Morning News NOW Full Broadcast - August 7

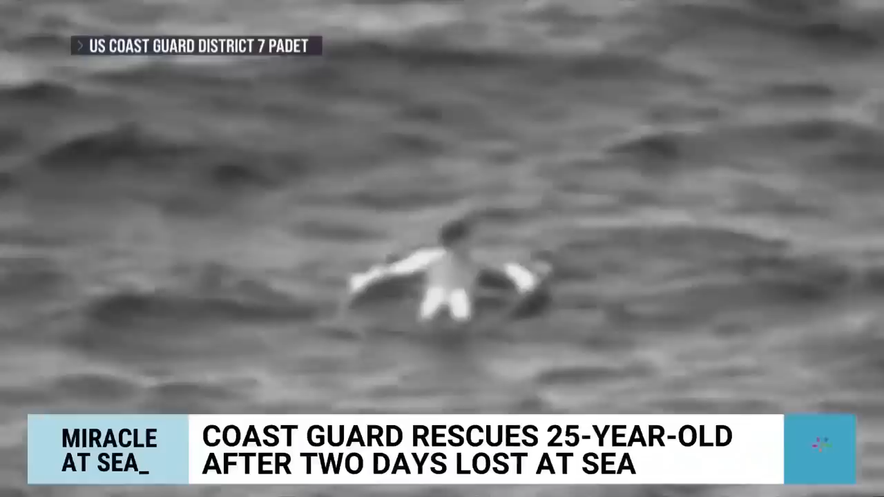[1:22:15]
old waving at them from a boat half full we didn't want his legs to give out underneath him based on the fact that he had been out there for such a great period of time loaded onto a gurney on land with